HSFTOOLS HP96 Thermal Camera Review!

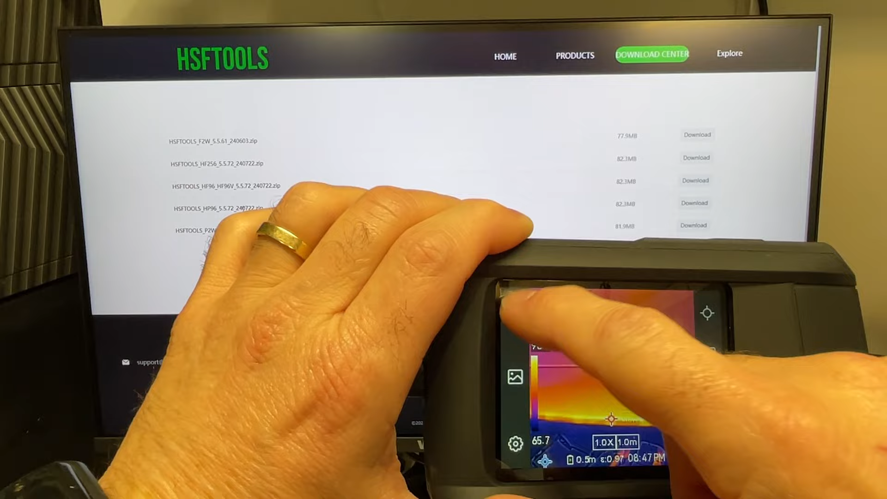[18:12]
okay so i'm going to look into what it takes to update the firmware usually you update the zip but i don't
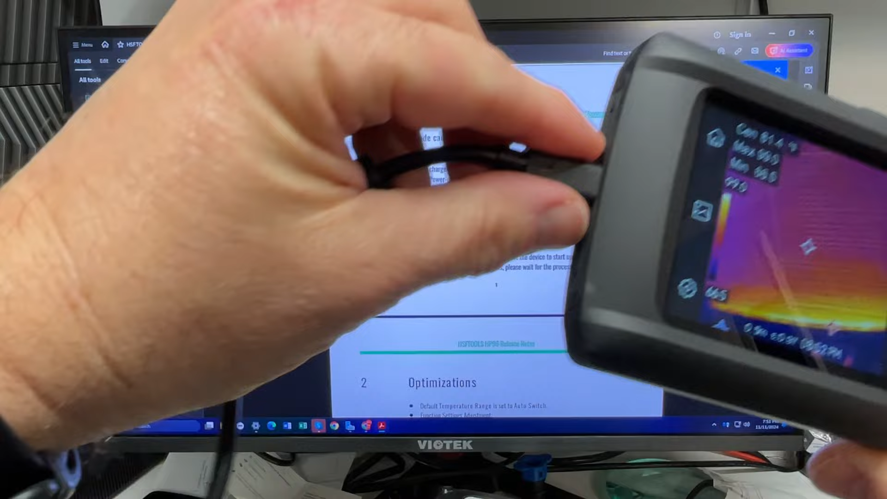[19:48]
there we go and restart it